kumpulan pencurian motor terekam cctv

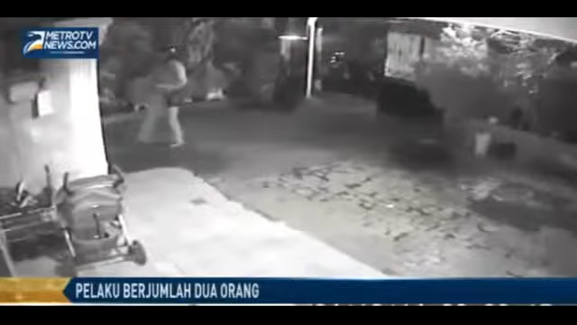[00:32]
dua orang pencuri hanya membutuhkan waktu sekitar 6 menit untuk menjalankan aksinya.